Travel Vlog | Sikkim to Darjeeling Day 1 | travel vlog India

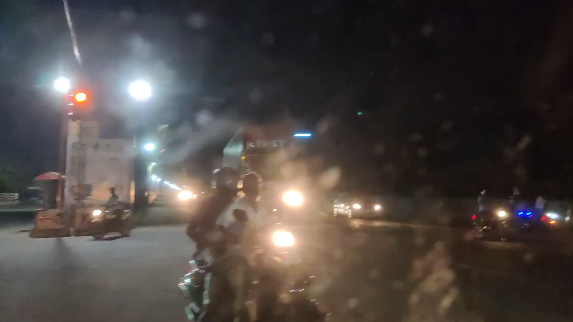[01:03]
அண்ட் இது வந்து பார்த்திங்கன்னா அவினாஷி ரோடு.
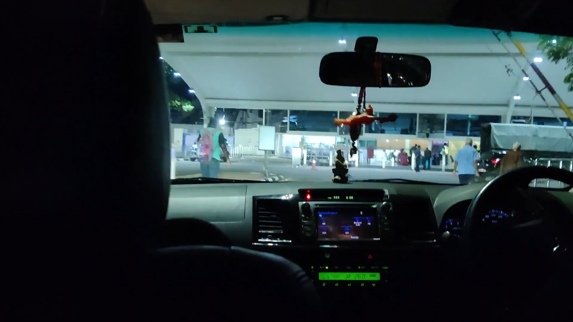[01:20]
ஸோ வந்து பார்த்திங்கன்னா நம்ம உள்ள டோக்கன் வாங்கிட்டு உள்ளே போயிட்டுருக்கோம்.